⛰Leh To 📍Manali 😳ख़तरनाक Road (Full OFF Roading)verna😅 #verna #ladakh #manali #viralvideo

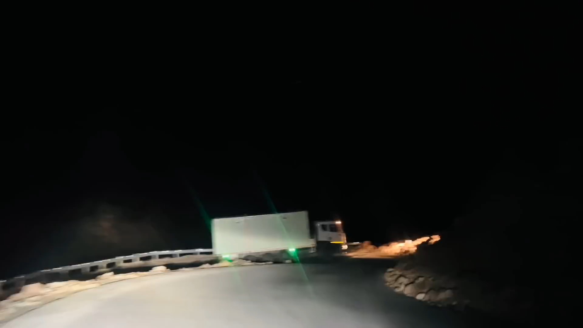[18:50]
हाँ अब तुम्हें ही पीछे लेनी पड़ेगी हाँ। ये नहीं लेंगे ये तो लड़ाई पे आ जाएंगे ये तो धमकी देने लग जाते हैं लोग पहाड़ से फेंक देंगे। ये वाला लाइट बंद कर रही है पूरी और डिपर मार के दिखा इन्हें देख।